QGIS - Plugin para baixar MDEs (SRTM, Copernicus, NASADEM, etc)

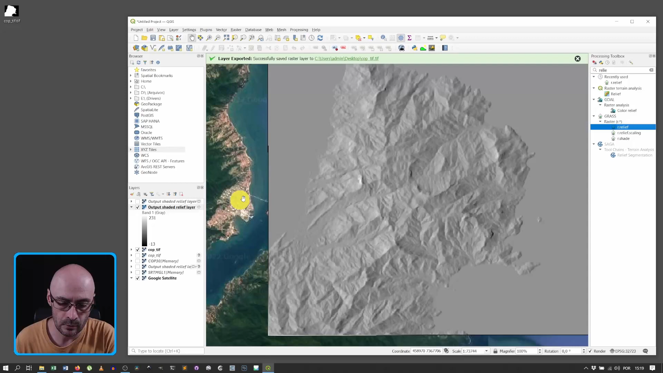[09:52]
Vejam que ele fica muito mais suave, né. Ele não tem essa impressão, assim, de ser um relevo tão forte quanto em latilong. Por quê? Porque em UTM, todas as unidades são as mesmas, né. A gente falou isso na aula de análise de terreno, a gente falou isso quando viu os modelos de elevação e processamento de modelo de elevação no GRAS e no QGIS, que tem essa questão. Os algoritmos de declividade e de relevo sombreado também, quase por sequência, esperam que as coisas estejam todas na mesma unidade.